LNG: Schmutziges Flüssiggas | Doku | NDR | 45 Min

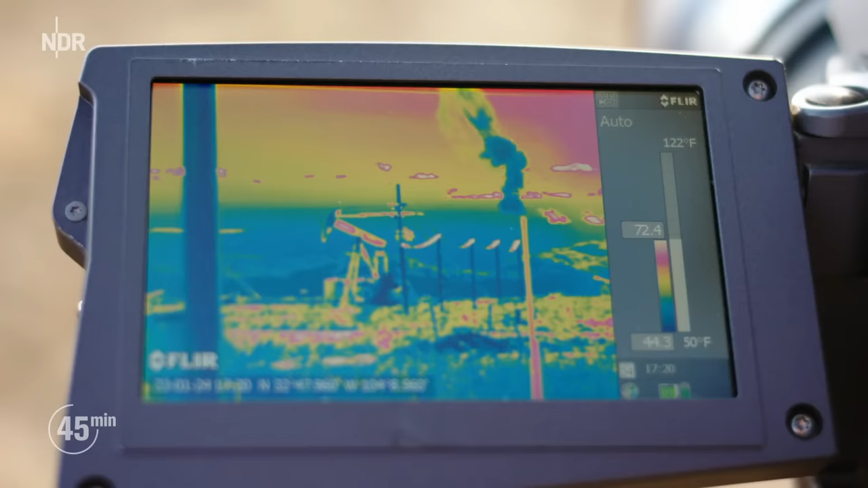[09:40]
On screen: scale top 122°F, scale bottom 50°F
Die Kamera bestätigt seine Vermutung. Methan.
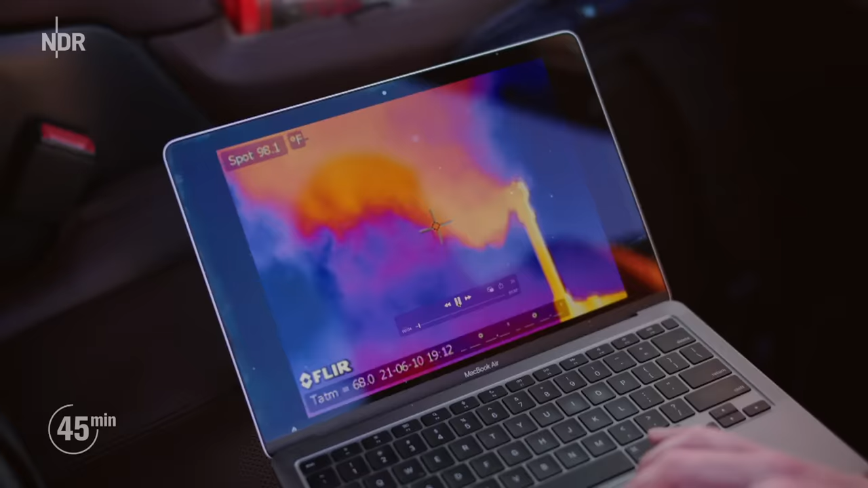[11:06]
Noch immer steigt das Methan völlig unkontrolliert in die Atmosphäre.
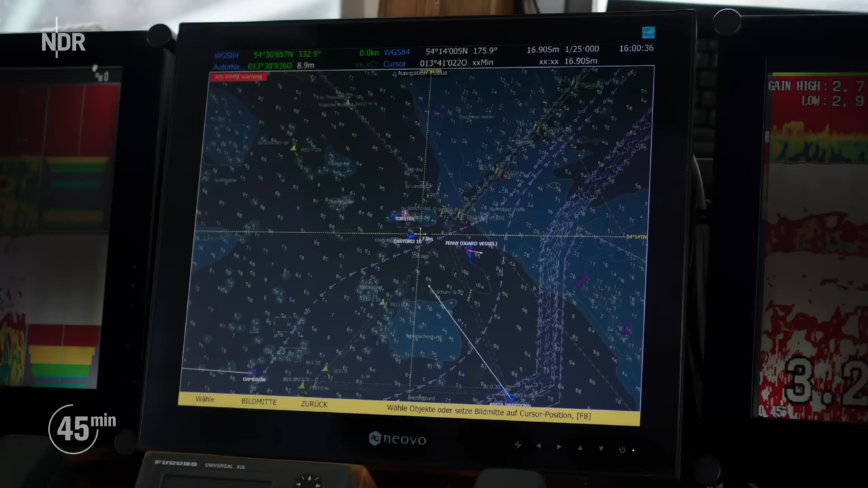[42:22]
wie es im Greifswalder Bodden so ziemlich zum Ausgang hin schon seine Position hat, wo das Rohr nachher weitergeht. Das wird parallel zu der Nord Stream 2 Pipeline verlegt. Und hier oben sind die Baggeraktivitäten von den Schiffen zu sehen,
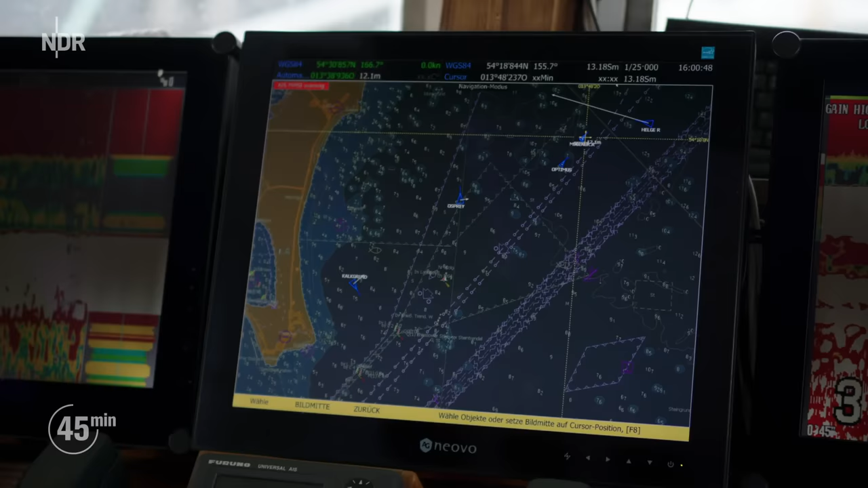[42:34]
die den Graben ausheben, wo das Rohr nachher reingelegt wird und dann geht das hier irgendwo weiter nach Mukran.